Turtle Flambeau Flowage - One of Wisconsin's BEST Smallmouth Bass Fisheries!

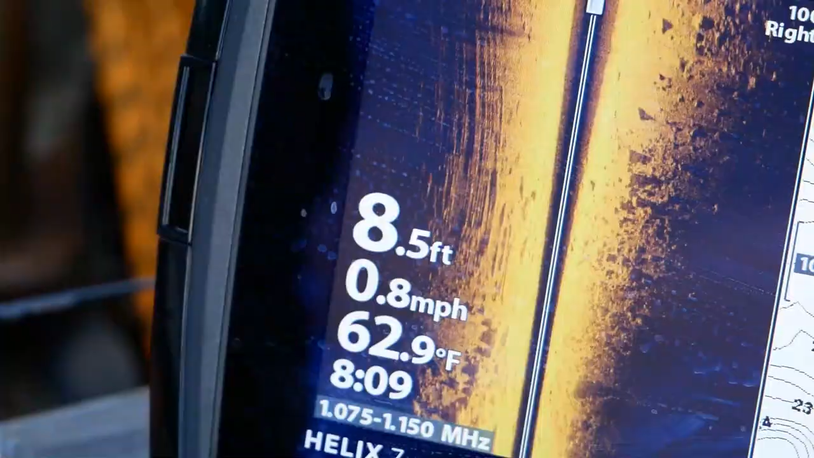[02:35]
On screen: depth 8.5 ft, water 62.9°F, speed 0.8 mph
So you got some nice spotty boulders, rocks mixed in.